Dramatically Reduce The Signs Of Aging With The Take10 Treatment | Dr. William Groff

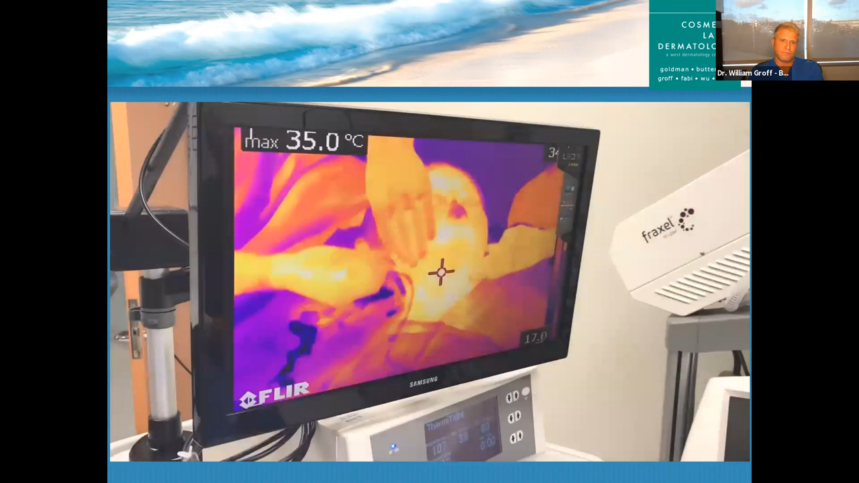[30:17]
On screen: max 35.0°C
And we have this infrared heat monitor which helps us track the heating process.